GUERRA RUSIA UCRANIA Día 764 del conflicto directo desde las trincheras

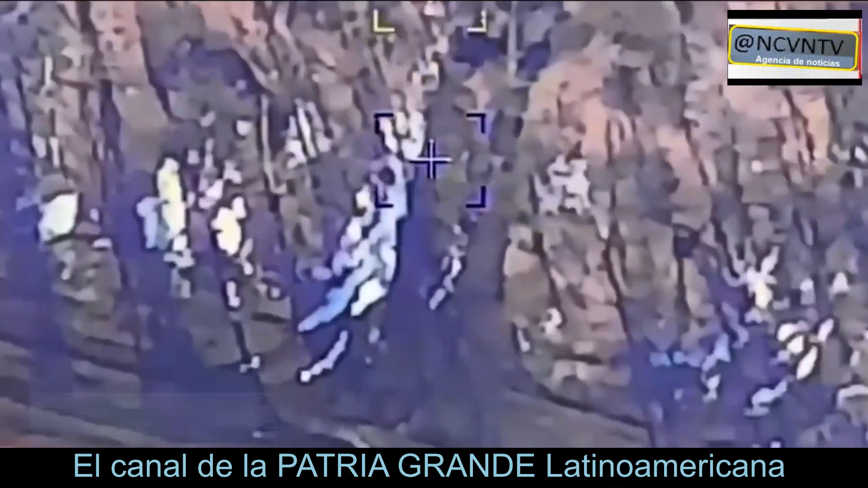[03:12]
Y uno de los 700 drones kamikaze utilizados por Rusia contra Ucrania Bien podría ser este que estamos observando Que